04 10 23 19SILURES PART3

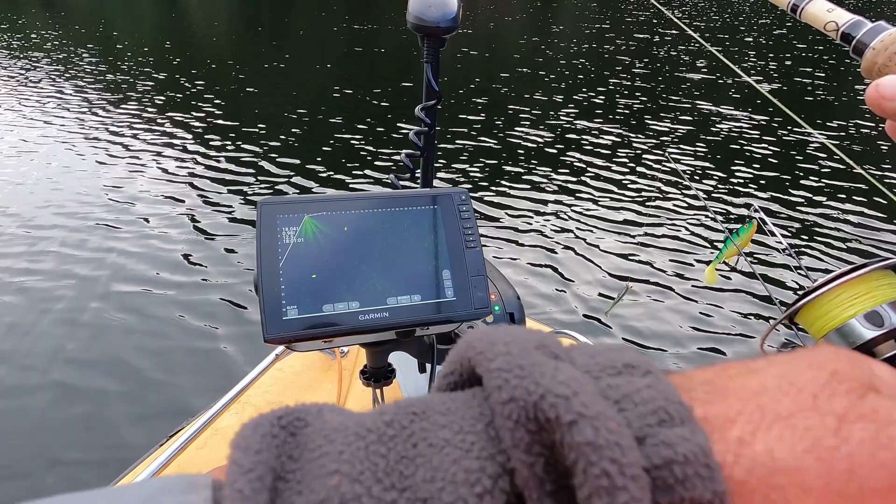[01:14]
Ah, il va taper lui. Allez, allez. Joli.
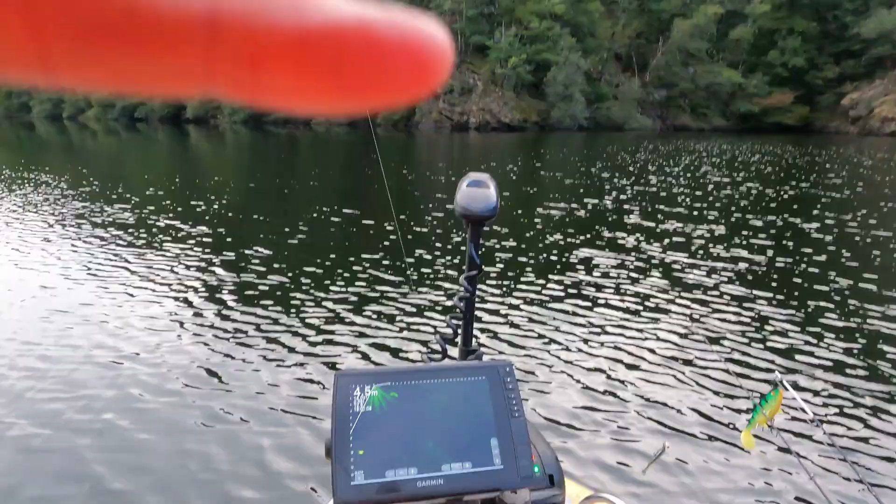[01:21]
Il a tapé. Il a tapé.